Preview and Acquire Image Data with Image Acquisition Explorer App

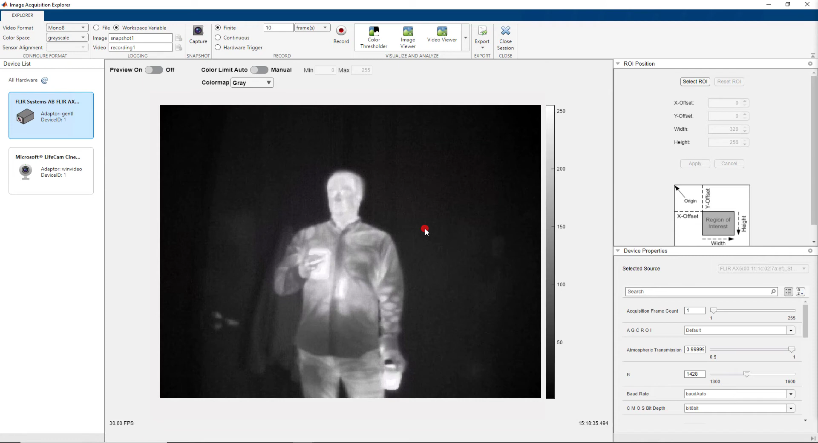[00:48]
After selecting the device, the app connects to the camera and displays a live preview by default.
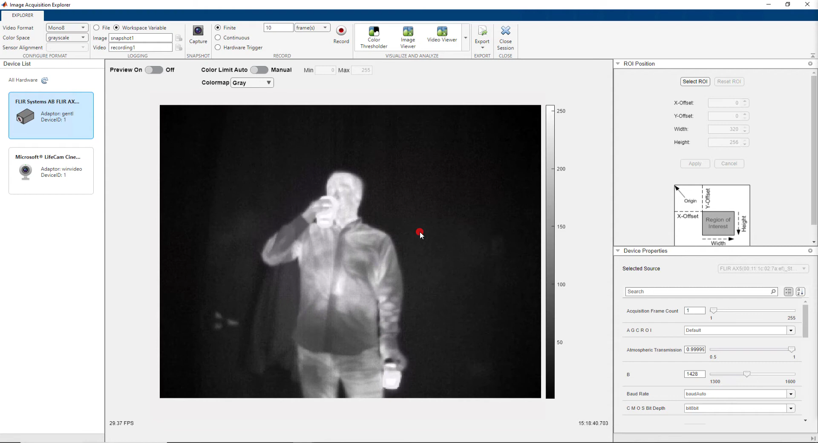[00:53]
Notice that the device is currently streaming with a mono 8 video format and is acquiring intensity images.
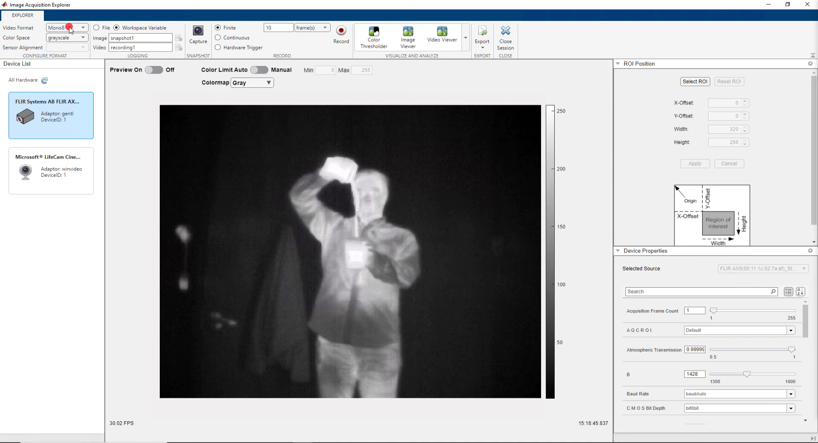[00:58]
For this, the app uses grayscale as the default color space and gray as the default color map.
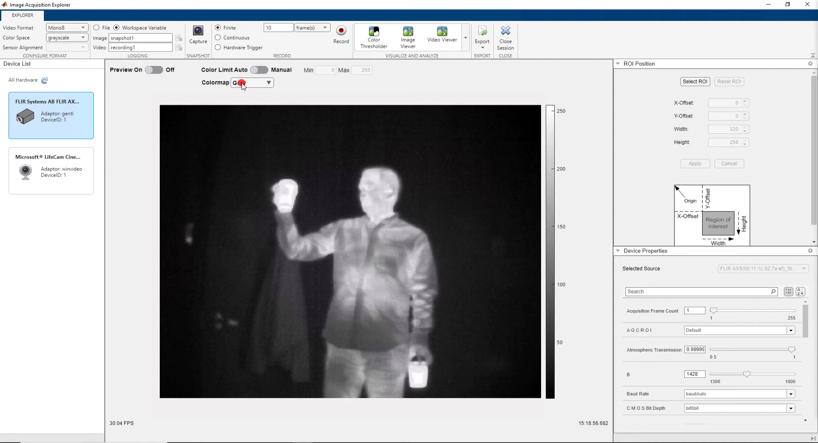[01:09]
Since we are working with a thermal camera, different gray levels in this grayscale image represent different temperatures. higher pixel values represent warmer regions and the lower pixel values represent cooler regions in the image.
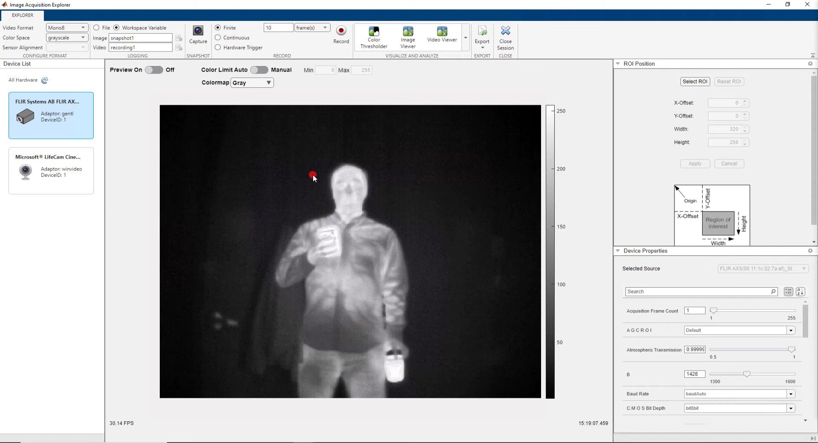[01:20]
This is visualized in the color bar to the right of the image.
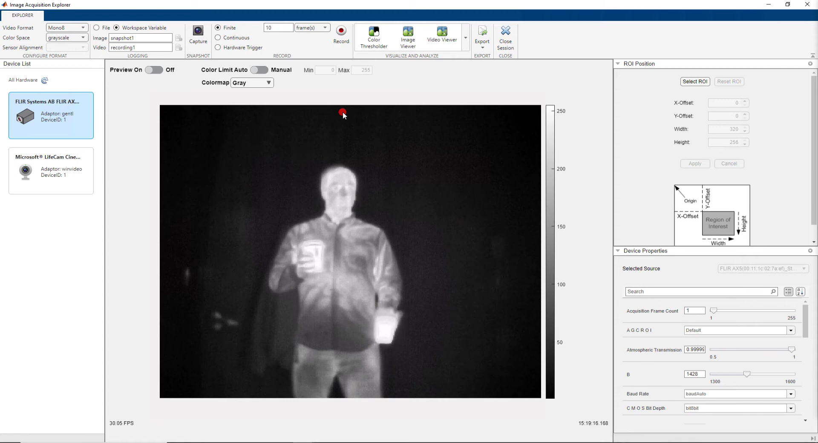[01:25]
By default, the color map limits are set to auto with an option to customize the limits.
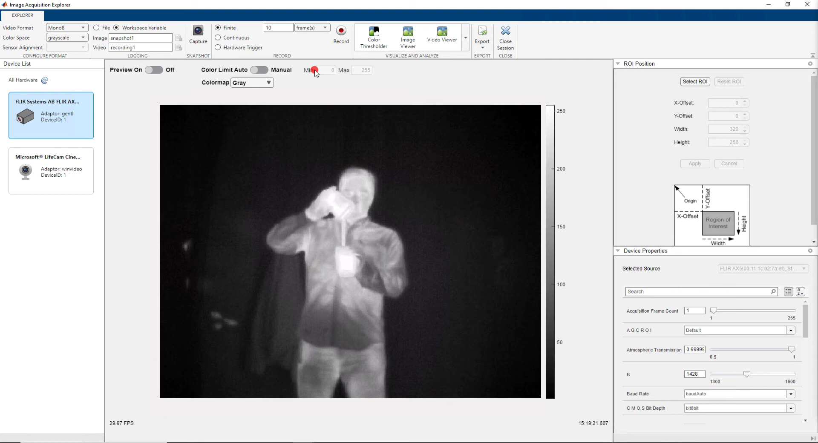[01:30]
And the default color map for the grayscale data is gray, but you can colorize the image by choosing a different color map that just suits your application.
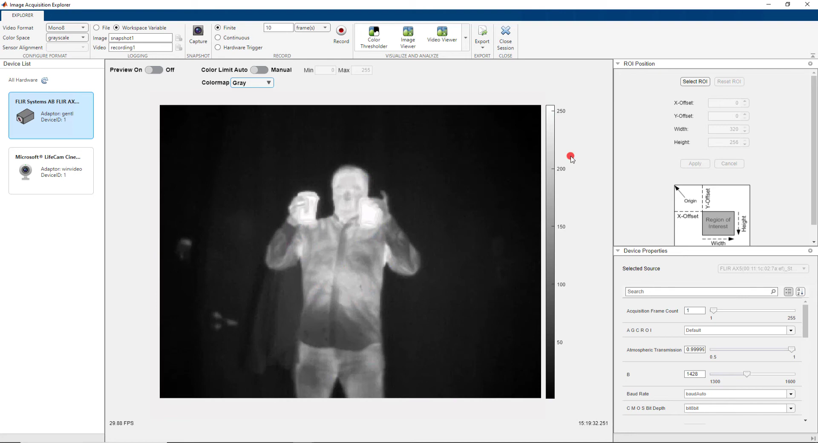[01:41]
And if you see the panel to the right hand side, the region of intersection shows the current width and height settings on the image and also allows for adjusting the ROI.
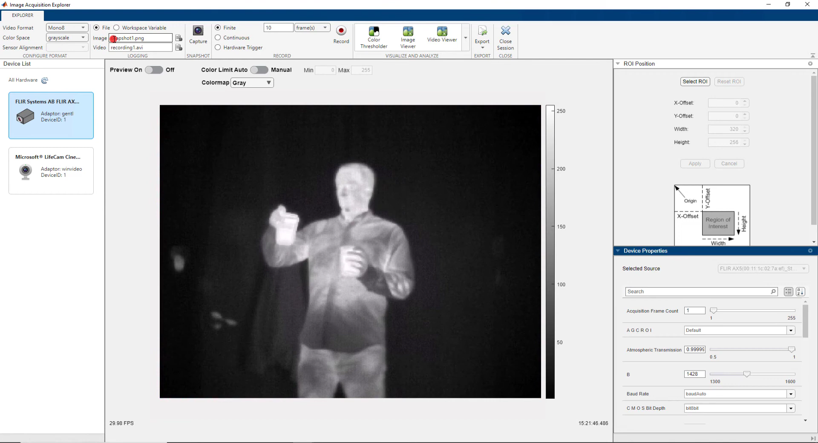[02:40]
You can log the data to the MATLAB workspace by default or log data to a file on disk. For logging to file, you can specify a file name on the tool strip and set file location and other configuration settings from the configure icon.
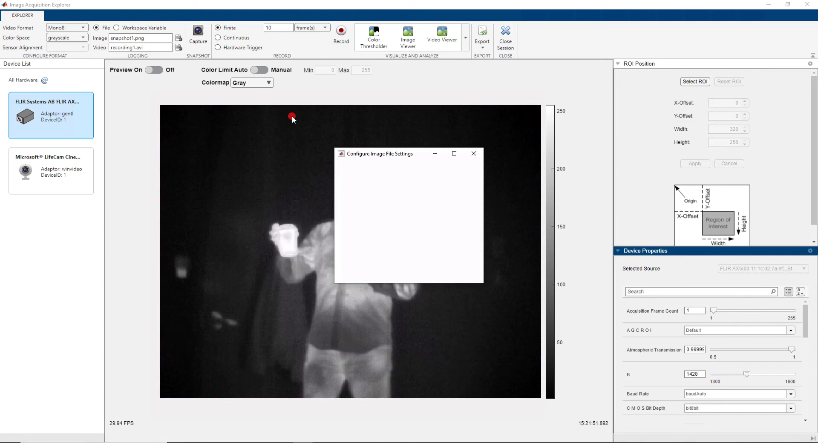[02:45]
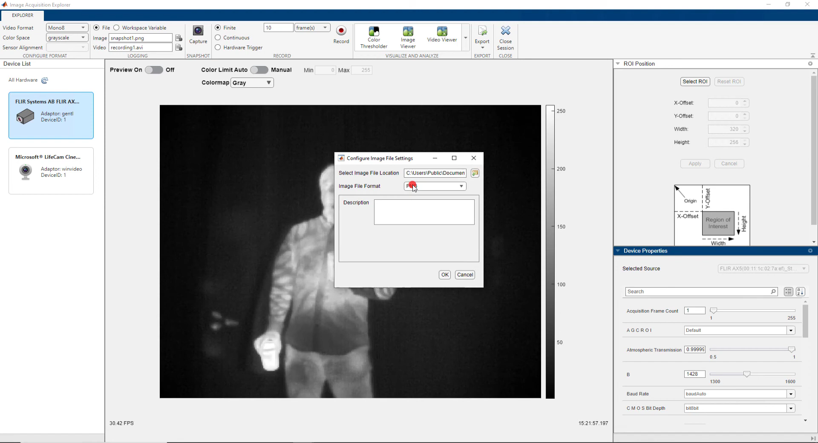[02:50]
In this demo, I am saving the image as .jpg and leaving the file configuration settings to its default.
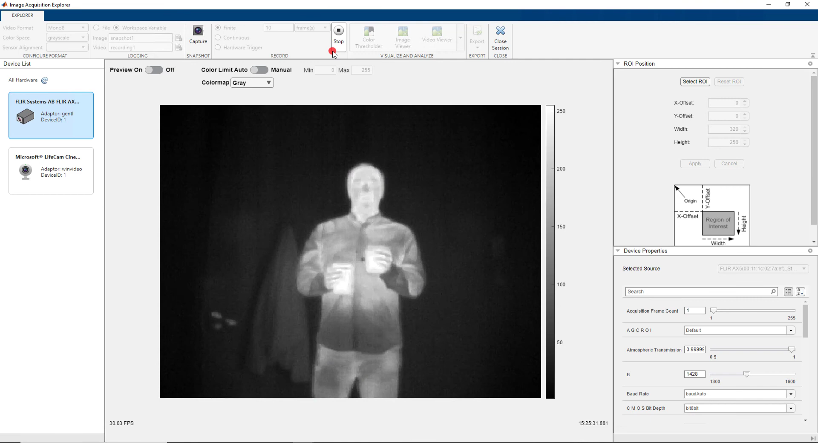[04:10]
When the recording is complete, the app saves data to the MATLAB workspace.